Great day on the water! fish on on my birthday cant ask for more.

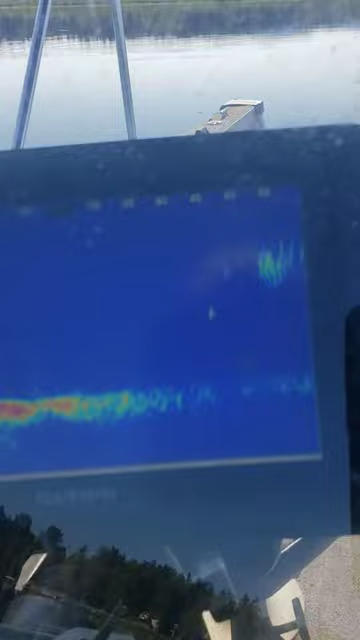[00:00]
all right you see that school right there oh fish on
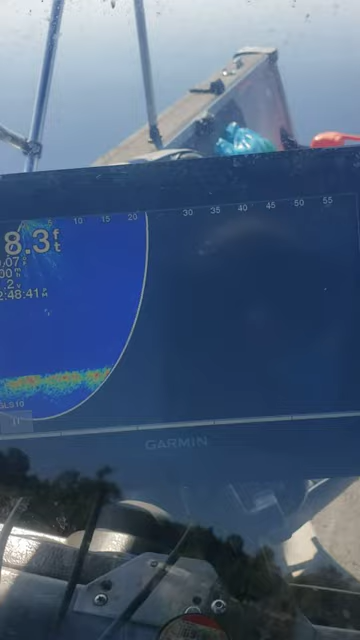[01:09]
school again but every cast when i do get in there this thing gonna load back up